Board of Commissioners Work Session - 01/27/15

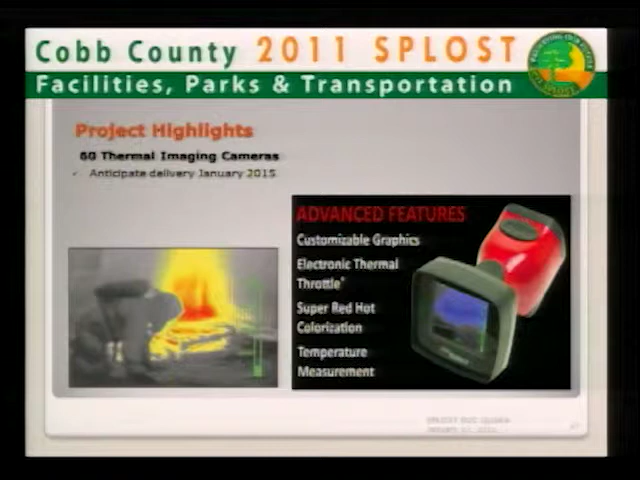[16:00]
these out in the field and just wanted to bring the one to show you how small they've become used to they were huge uh monsters to carry around now they're truly handheld
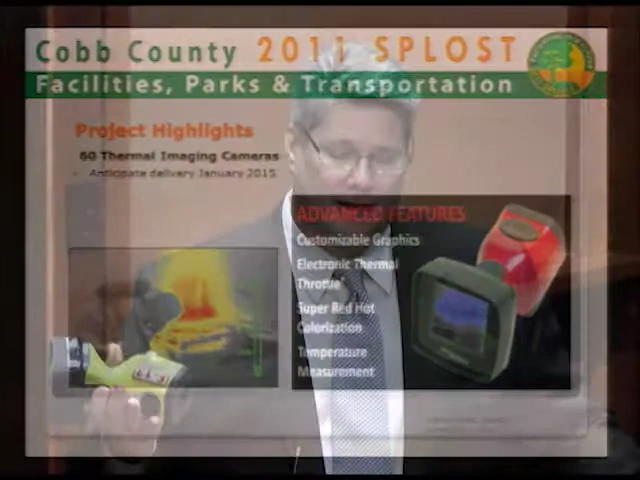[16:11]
and keep in mind we not only use this for firefighters who can see through uh the smoke but it's also good for hazardous materials uh